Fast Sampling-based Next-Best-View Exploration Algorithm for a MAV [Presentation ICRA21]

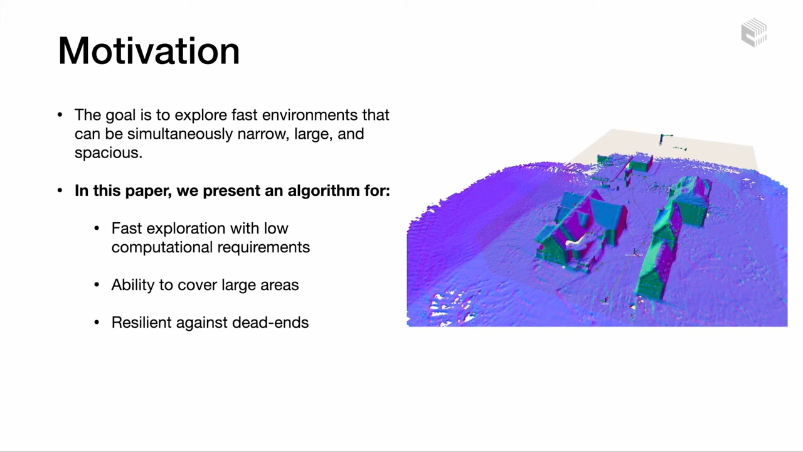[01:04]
So, in this paper, we present an algorithm for fast exploration with relatively low computational requirements, the ability to cover large areas, and an algorithm that is resilient to dead ends. We present a sampling-based ratio-gain approach that uses inspiration from frontier methods. Sampling methods have the advantage that they adapt well to different exploration objectives. However, frontiers are an essential element to indicate the regions of interest and explore faster.
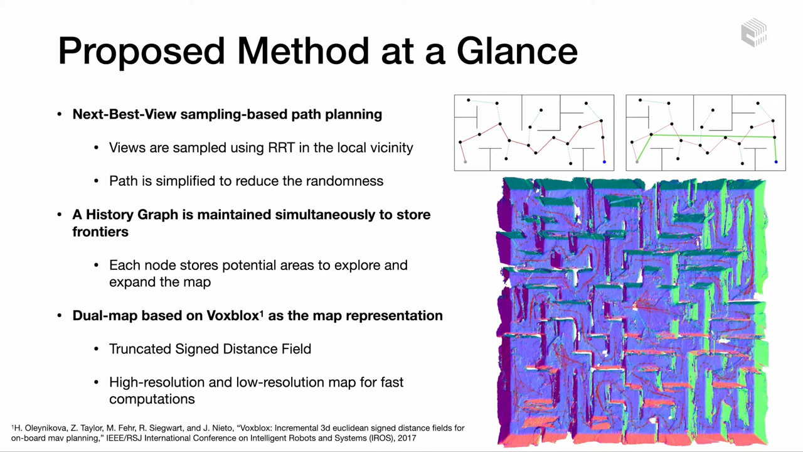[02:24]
Our modification is to maintain a dual map, which consists of a high-resolution and a low-resolution map for fast computations. The following slides will explain in depth how the algorithm works.
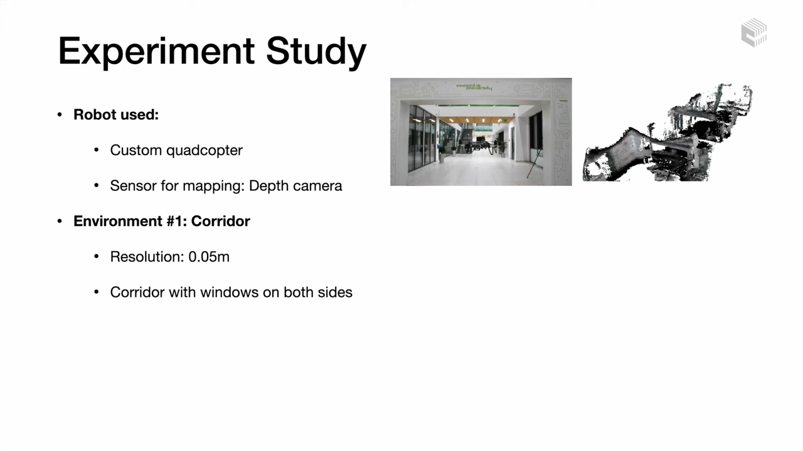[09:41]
For the real-world experiments, we use a custom quadcopter and a depth camera for mapping. The experiments are conducted in two different scenarios, a corridor and an auditorium. The corridor has window walls on both sides and different obstacles such as plans, arcs, or stairs. The resolution was set to 5 cm, which demonstrates the capabilities of the planner to build maps online with high resolution using fully onboard resources.
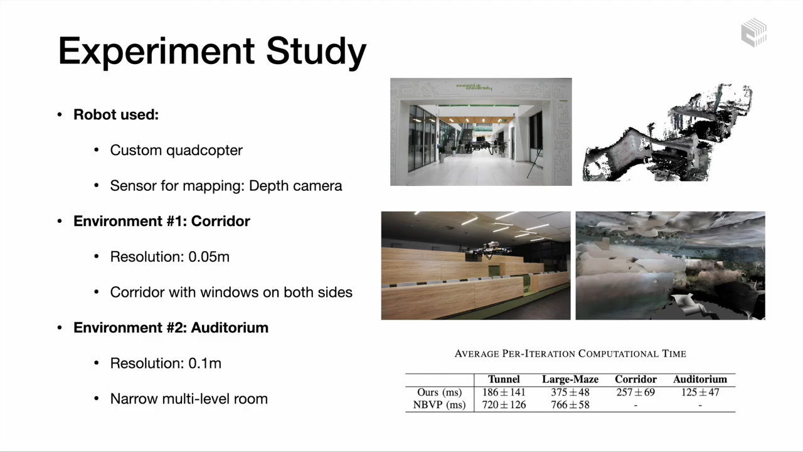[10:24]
The auditorium is a more narrow room with multiple levels of altitude and desks with chairs. The table shows the average decision time in milliseconds for each scenario. We now present you the videos of our real-world experiments.
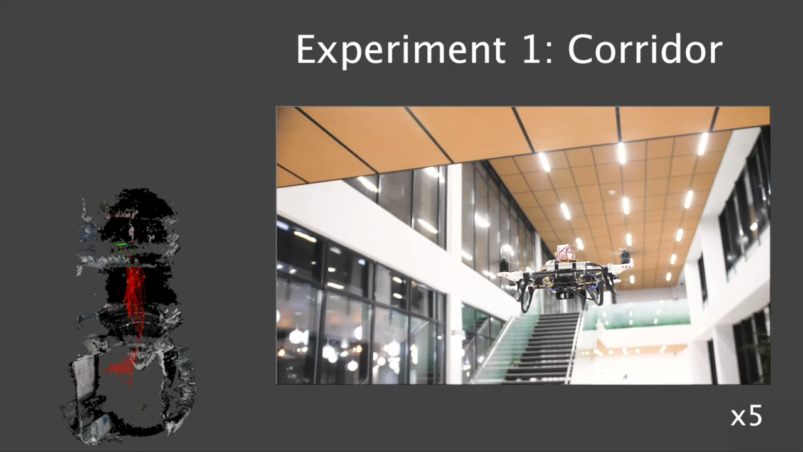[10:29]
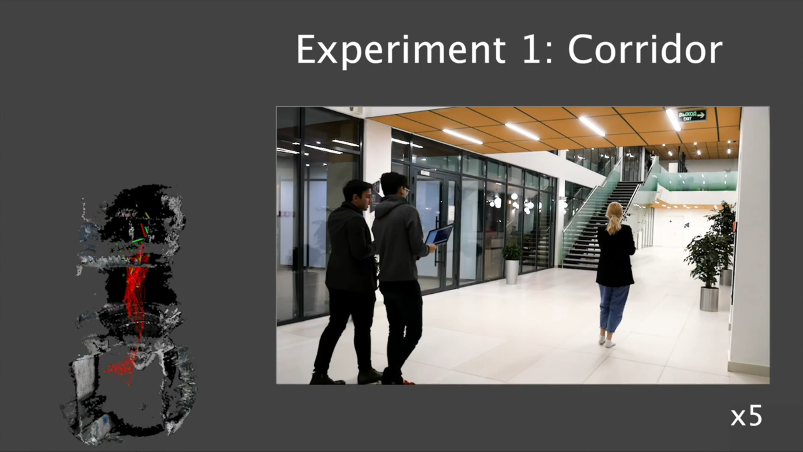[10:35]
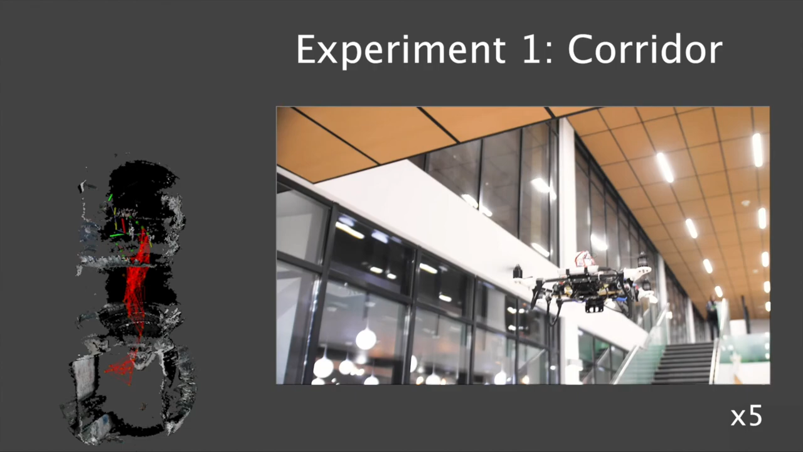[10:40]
In the first video, we have the exploration of the corridor.
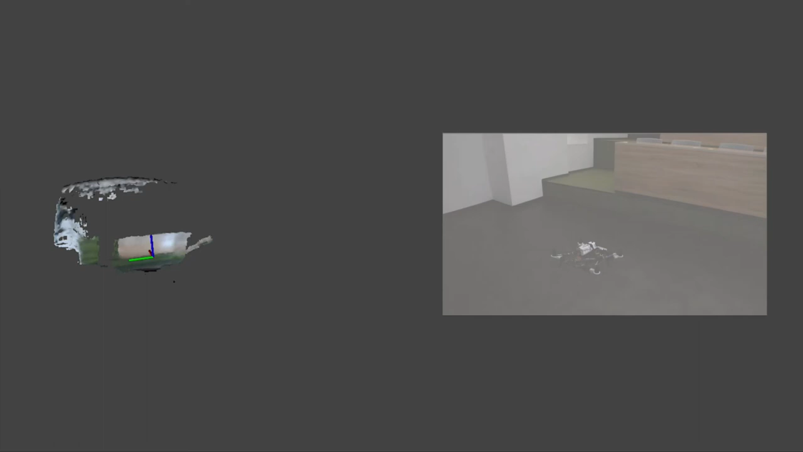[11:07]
In the second video, we have the exploration of the auditorium.